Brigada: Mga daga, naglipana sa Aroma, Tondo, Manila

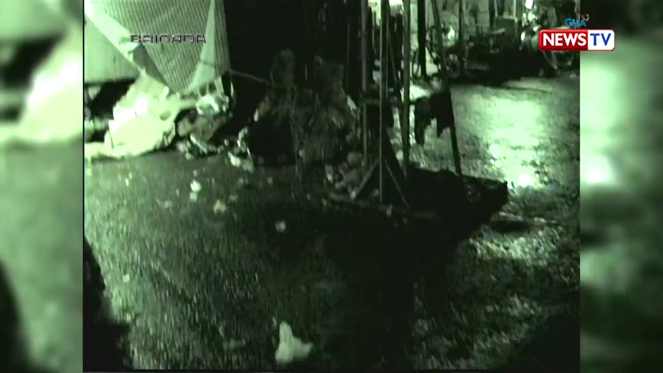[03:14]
Isang daga na ang bumungat sa akin.
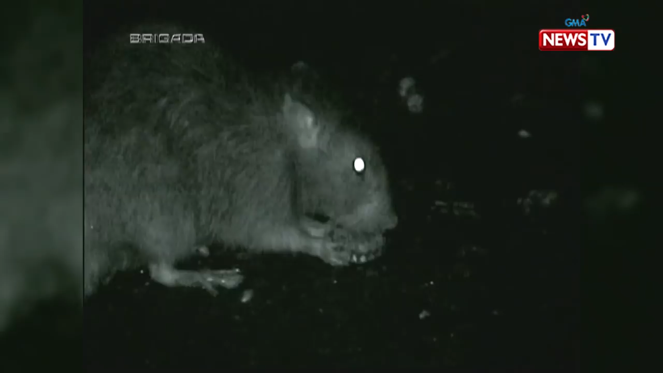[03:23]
Ang dagang ito, abala sa pagkain at tila, hindi alintana ang mga bagong dating na bisita niya. Di ba di siya nakakita? Nakakaabod lang. Sanay na ba kayo? Sanay na kayo sa akin.
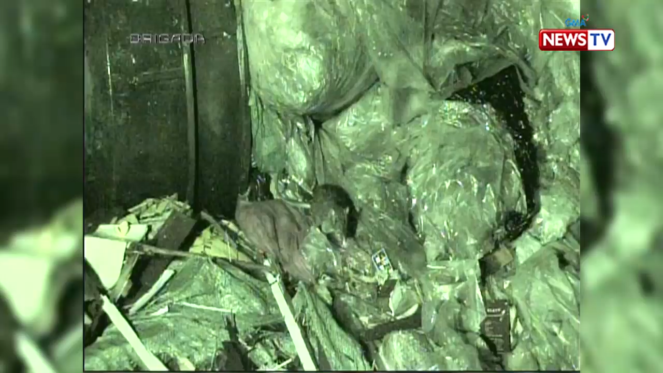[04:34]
Yun. Oh. Anak. Anak niya yan?
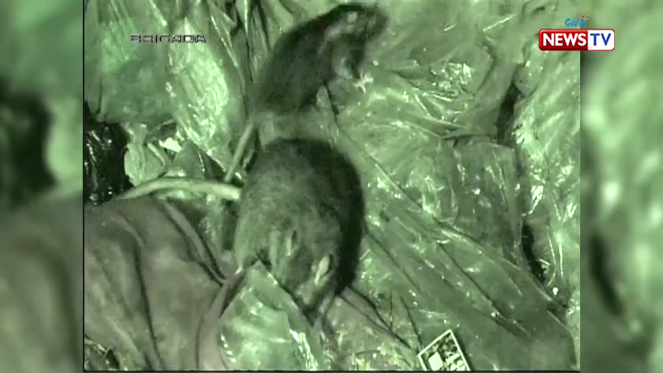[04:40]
Oo. Sarap na sarap sa pagkain.
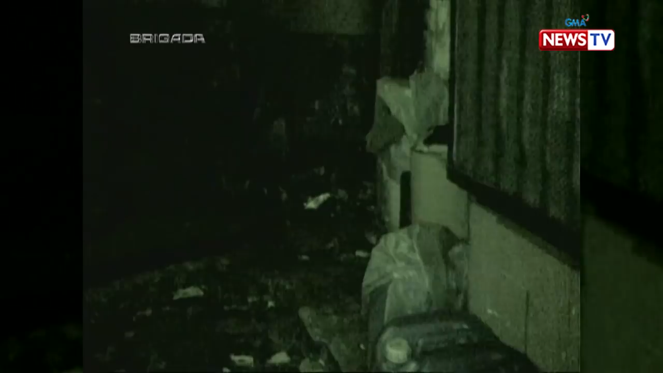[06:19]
Na nilagyan ang mga basura. Mga pagkaan, din na natapon.
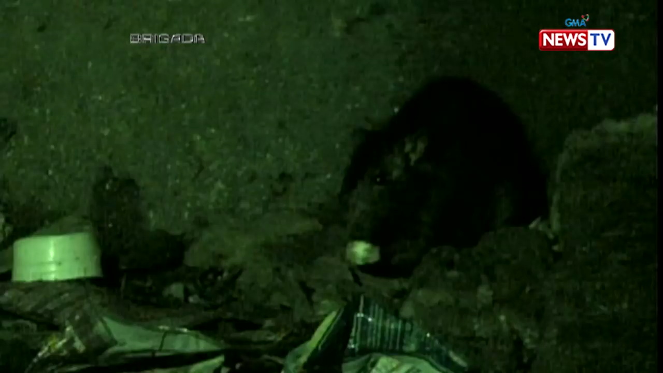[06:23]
Dito po sa likon. Marami po dito. Dito, marami dito.
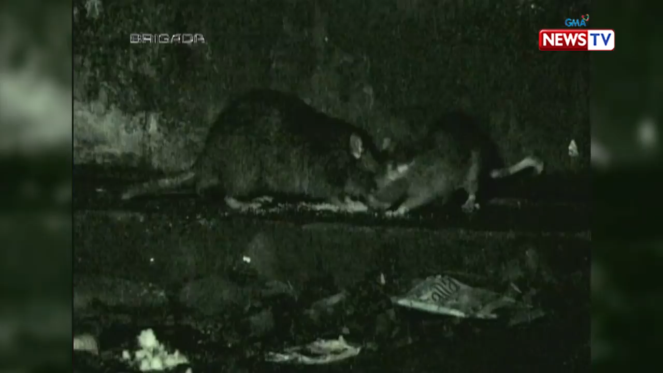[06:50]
Gaya ng mga nakakalat dito, mahilig tumamba yung mga daga sa ganyan pag nakakita ng mga basura.
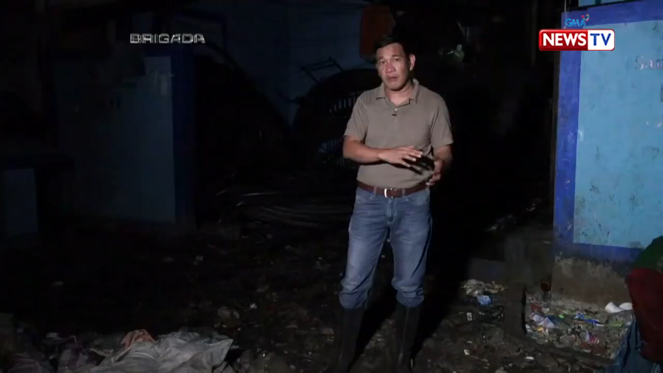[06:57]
At dito sa lugar na ito, kabi-kabila, makakakita ka talaga ng basura.
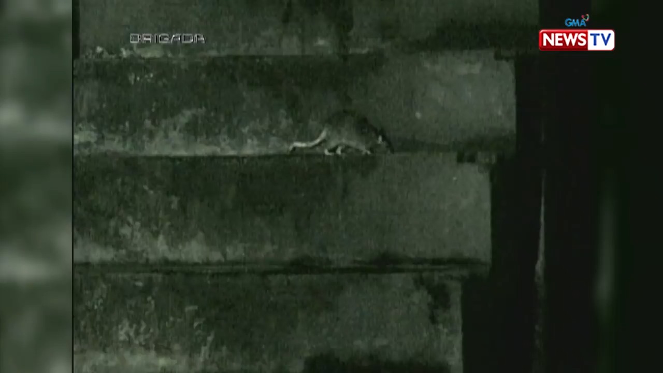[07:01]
Sa aming pagtambay sa lugar na ito, mayat-maya kung lumabas ang mga daga.
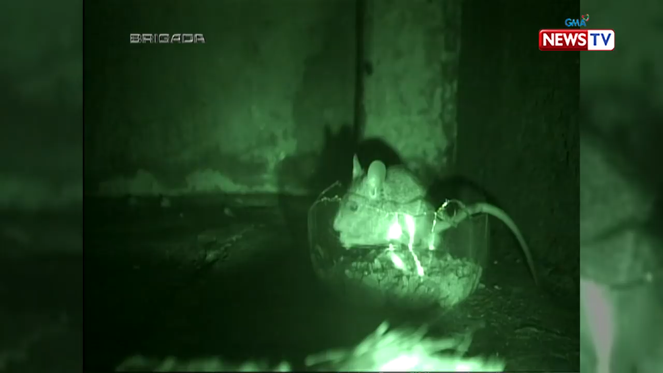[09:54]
Sumugod na, hindi lang isa, kundi dalawang bubuit sa iniwan niyang lason. Ang aabangan na lang ni Rhea ngayon, ang epekto nito sa mga daga.